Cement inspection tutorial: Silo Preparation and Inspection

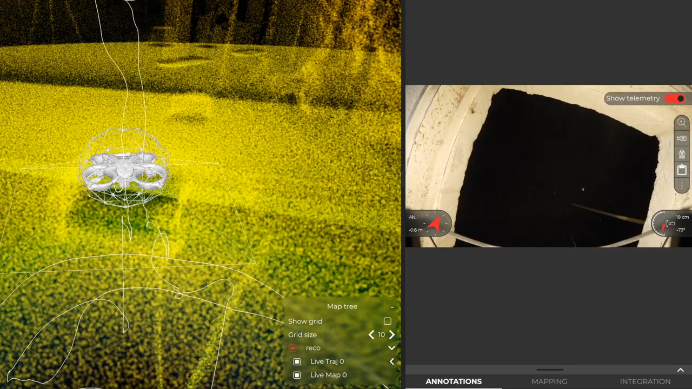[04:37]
We will then tilt the camera up 15 to 50
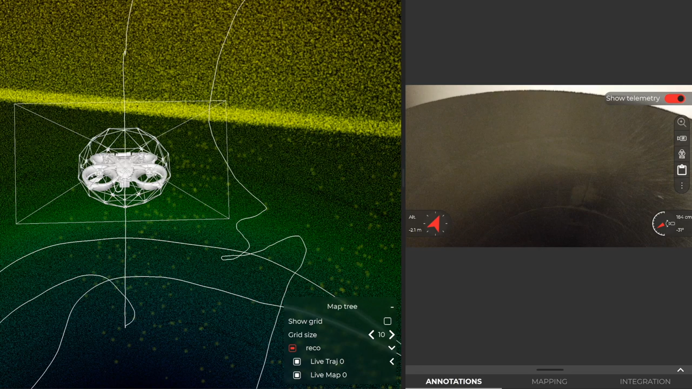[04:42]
degrees to get some visual landmarks of the ceiling and because, in a silo, most danger comes from above. We then do a 360 degrees turn to visually check the ceiling.
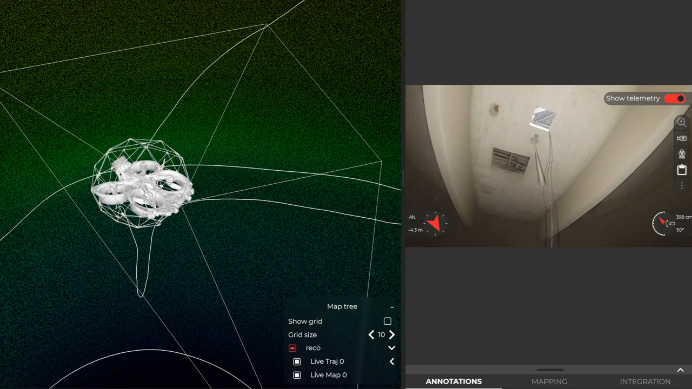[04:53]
At this point, we are looking for any hanging or protruding object that could end up in the propellers. We are also looking for hanging concretion. After that, depending on the level of dust,
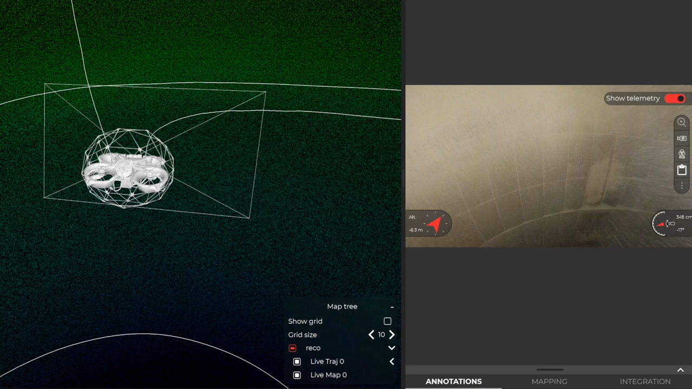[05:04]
we can fly closer to the bottom of the silo following the walls to keep some visual landmarks.
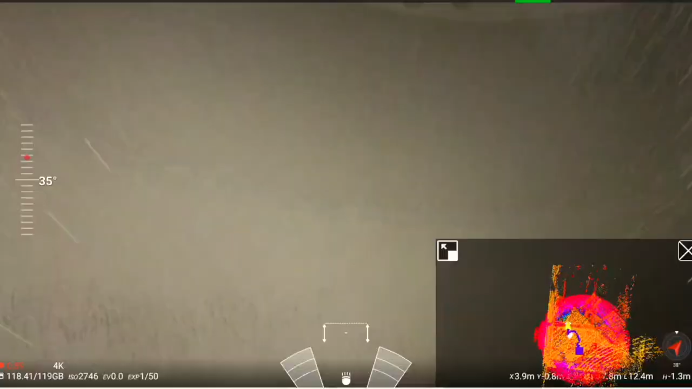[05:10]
Keep in mind that a reconnaissance flight should never take more than 50% of a battery. In this case, we landed after only 2 minutes 46. The purpose of a RICO flight is to do a quick in and out of
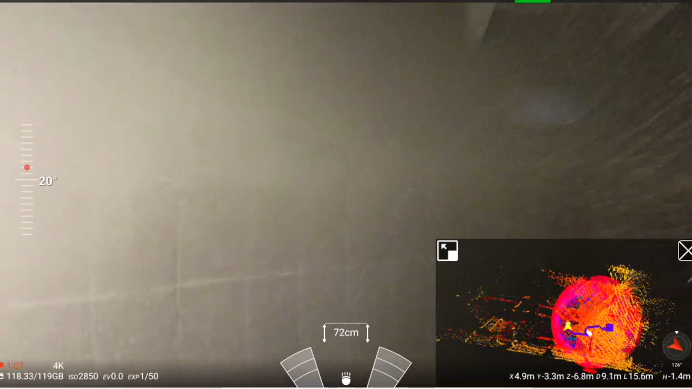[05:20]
a facility to facilitate and reduce the difficulty of the following inspections. The beam inspection and ceiling to wall connection flight. The purpose of this inspection is to check the connection
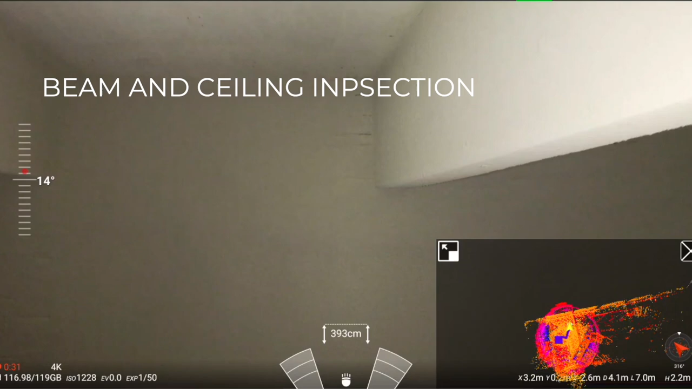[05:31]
between the structural beams of the facility and the walls. For large assets, you will need to do this inspection on multiple flights.
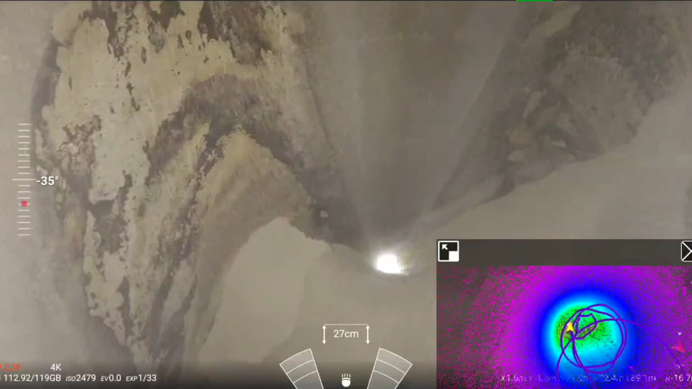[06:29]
For this, we will fly the drone down in a spiral following the walls and doing occasional 360 degrees turns on the way down.
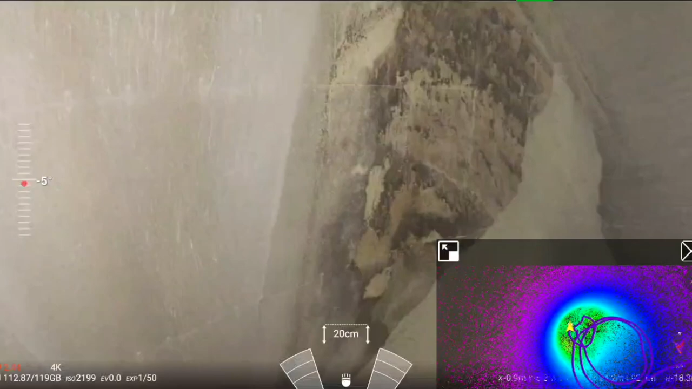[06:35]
By doing so, we increase the point cloud density and in a dustier silo, we would keep visual landmarks during the flight.
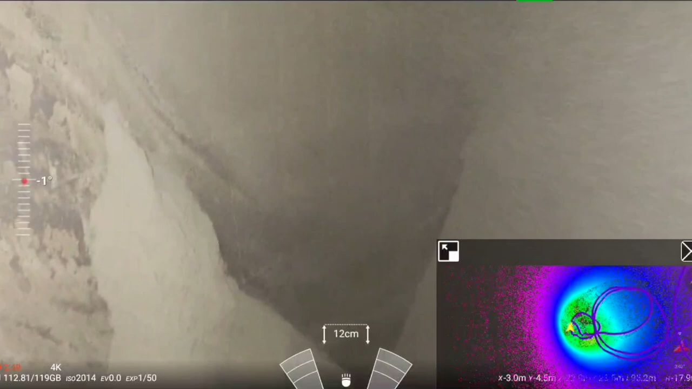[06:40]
Once reached the bottom part of the silo,
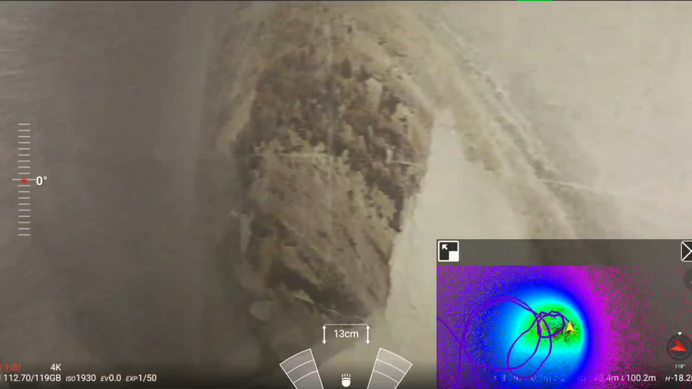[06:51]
Then on the way back up, we will fly in a spiral in a counterclockwise direction.
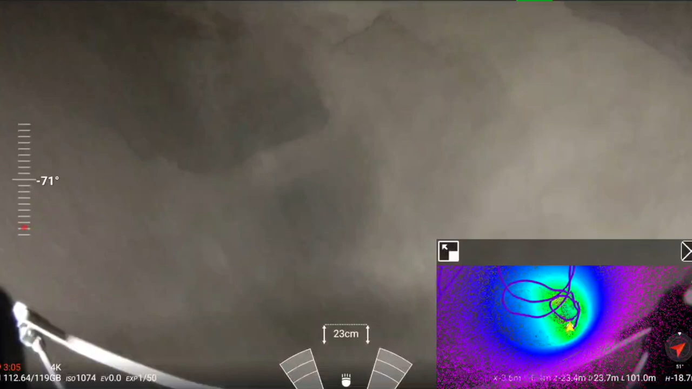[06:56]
Then by using the point cloud from the live map, we can evaluate how much material is left in the silo.
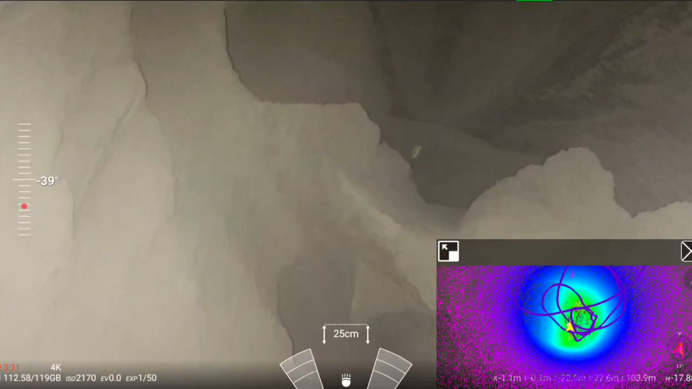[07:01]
Keep in mind the best practices to fly in dusty areas. Let the dust settle between flights.